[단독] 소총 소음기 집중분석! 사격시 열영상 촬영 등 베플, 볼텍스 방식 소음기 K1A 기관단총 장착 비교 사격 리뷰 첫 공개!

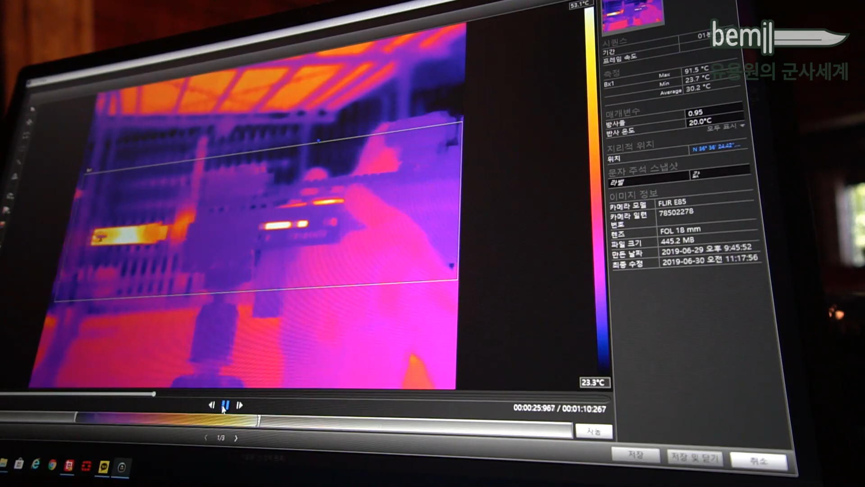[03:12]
On screen: scale bottom 23.3°C
사격을 시작을 하면요 이제 점점 앞쪽에 달가 올라지는 것을 볼 수 있습니다 사실은 이렇게 많은 부분이 노출되는 소염기는요 오히려 소염기보다 총절 쪽의 온도가 훨씬 높아집니다 거의 비슷하긴 하지만요 그래서 지금 이 열산 카메라가 소음기 끝 부분과 총열 부분 양쪽에서 계속 최고 온도를 왔다 갔다 하면서 찍는 모습들을 볼 수 있습니다 거의 온도가 같다고 볼 수가 있고요 전반적으로
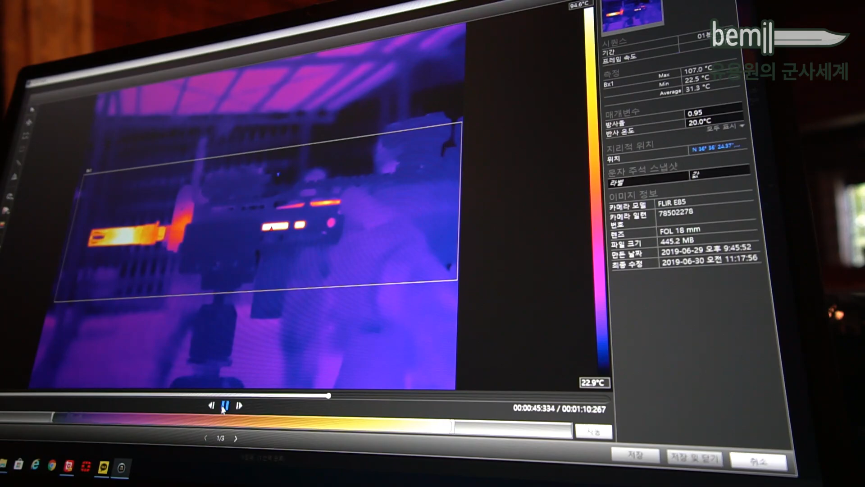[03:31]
On screen: max 107.0°C, scale bottom 22.9°C
공기에 노출되는 측면들이 굉장히 많기 때문에 이렇게 온도가 올라가긴 하지만은 지금 뭐 한
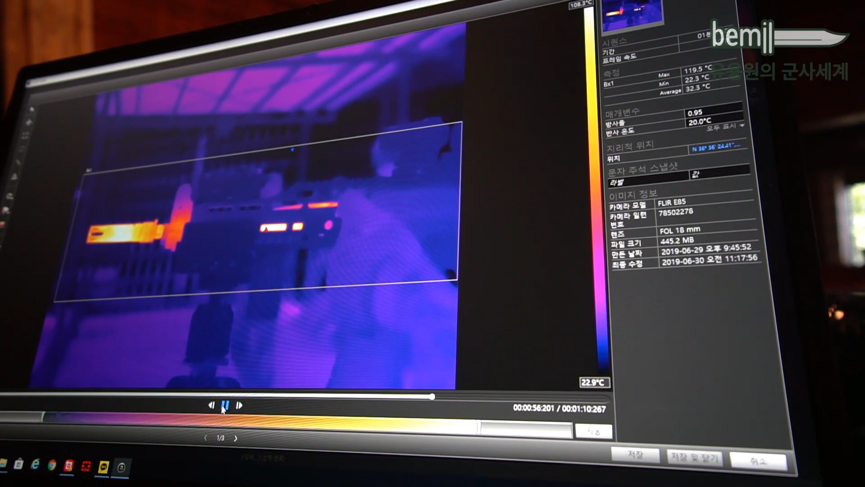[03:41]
On screen: max 119.5°C, min 22.3°C, scale bottom 22.9°C
일단 한 120도 정도의 온도에서 이렇게 일정하게 유지되는 부분들을 볼 수가 있습니다 특히나 지금 이제 이렇게 레일이 설계가 잘 됐을 경우는
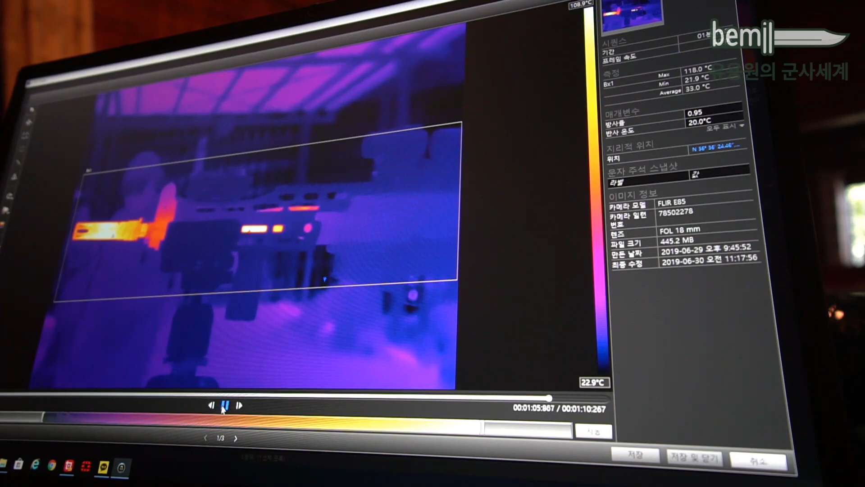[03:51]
On screen: max 118.0°C
통풍이 어느 정도 되면서 이렇게 총열의 열기들을 통제할 수 있는 그런 장점이 있다고 할 수 있겠습니다 예!
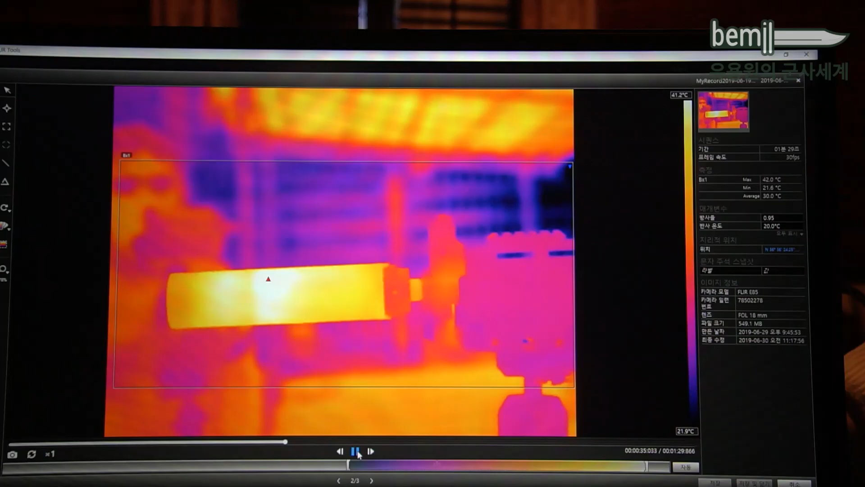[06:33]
첫 발을 발사하면 그렇죠 저렇게 열이 갇히면서 열이 계속 펼쳐져 나갑니다 온도는 이렇게 이후 발사하면서 지속적으로 올라갑니다 지속적으로 올라가서 거의 아마 200도 가까이 한탄창 사격을 마치면 200도 가까이 올라가는
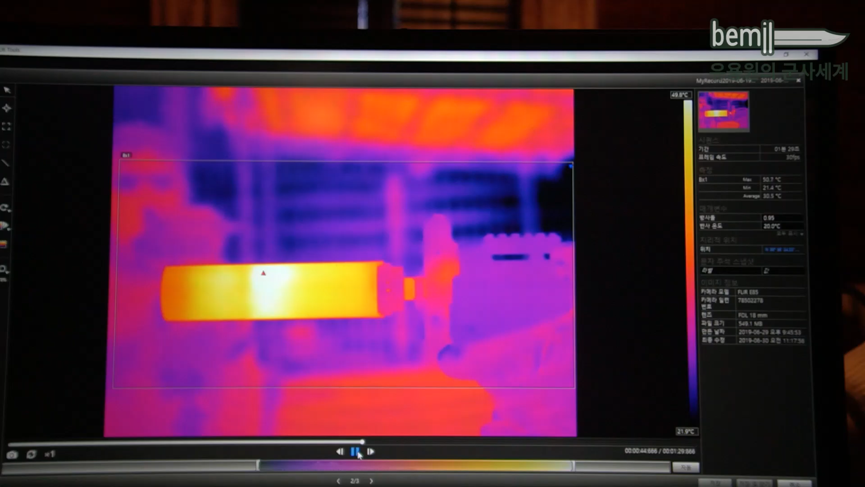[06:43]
On screen: scale top 48.8°C
것으로 기억을 합니다 자 한번 보시죠 계속 자 사격과 사격이 계속되면서 온도가 올라가고 있습니다 처음에는 이제 한 70도 80도 정도 되다가 이제 한 10발이 넘어가면서 100도 이상 올라가기 시작을 하고요 자 총열은 뭐 이미 한 120도 이상 올라갔을 것으로 보입니다
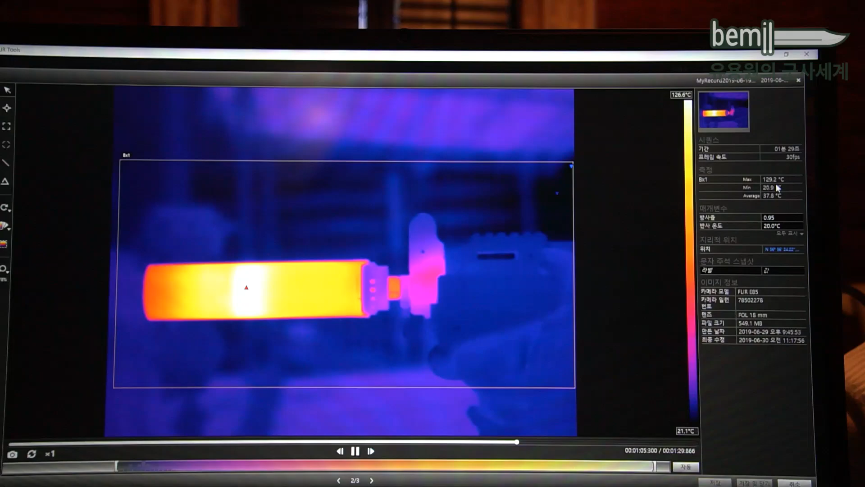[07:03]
On screen: scale bottom 21.1°C
자 이렇게 계속적으로 지금 올라가면서 한 절반 이상의 발사가 끝났을 때는 이미 150도를 넘고 있습니다 자
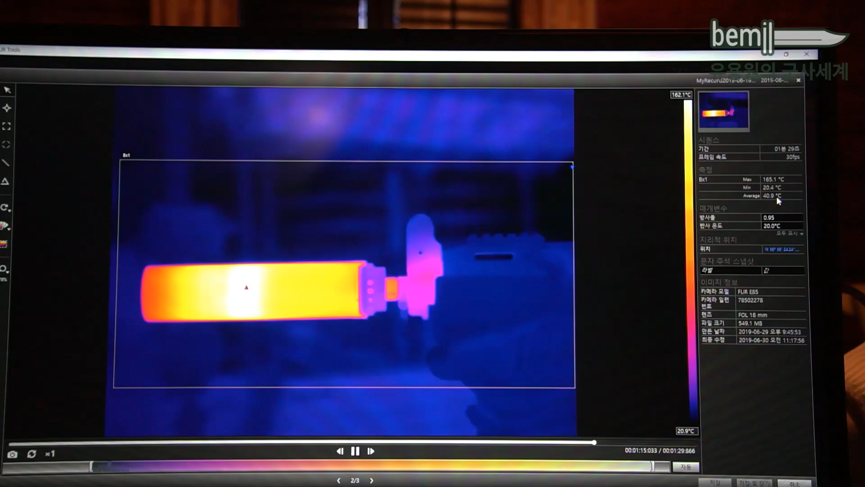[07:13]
On screen: max 165.1°C, min 20.4°C
이제 나중에 그 한 30발을 발사하고 나서의 지금 결과는 거의 다 사격이 끝났는데 결과는 이제 한 190도 정도 190도 정도에서 멈춰 섰습니다 자 상당히 좋고요 자 보시다시피요 자 이쪽이 1번 베풀 이후에 이쪽 부분에 열이 굉장히 집중이 되기 때문에 여러 탄창을 특히 연사식으로 발사를 했을 경우는 자칫 잘못하면 이 윗부분이 녹아내리는 일들도 생겨난다고 합니다 이제
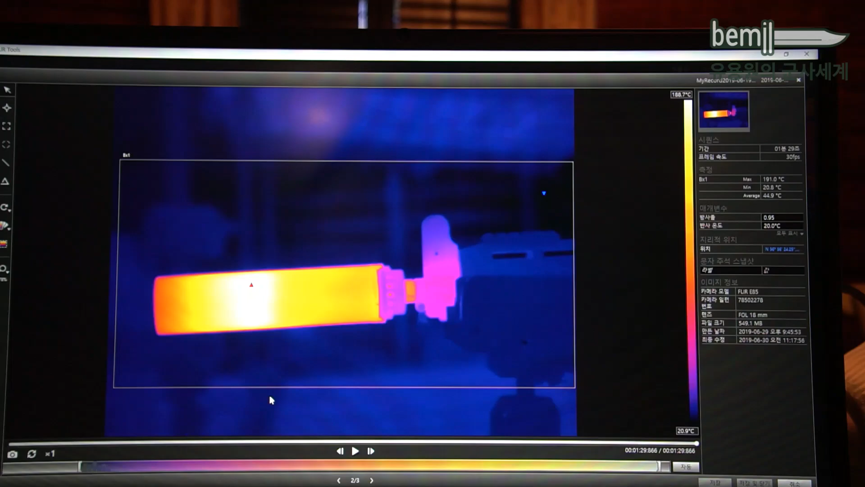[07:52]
On screen: max 191.0°C, min 20.9°C
뭐 실제 그 미국 소콤이나 이런 데서 작전하다 보면은 치열하게 연사를 해서 녹아내린 그런 경우들이 발생을 했다라고 합니다 베풀 방식이 가지는 근본적인 한계라고 볼 수가 있겠죠
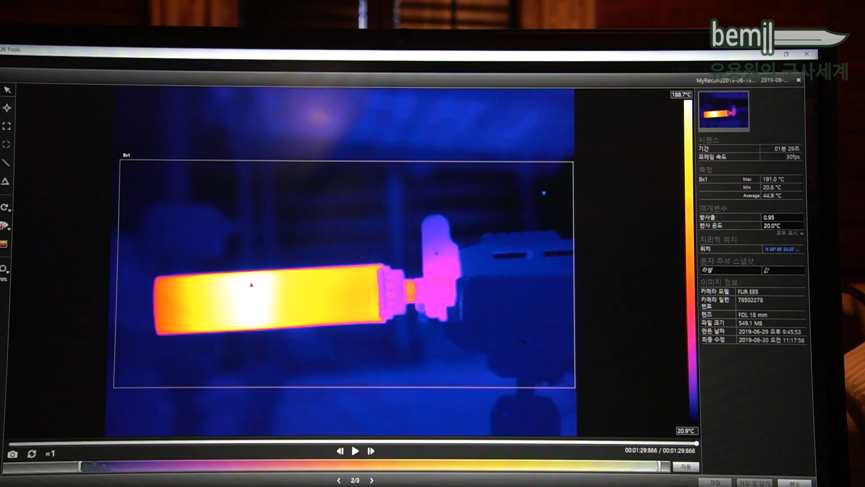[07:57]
와류 방식의 소음기를 한번 테스트를 해보겠습니다 뭐 테스트 절차는 비슷합니다 이제 20발 한탄창을 계속적으로 사격을 하는 방식으로 가겠습니다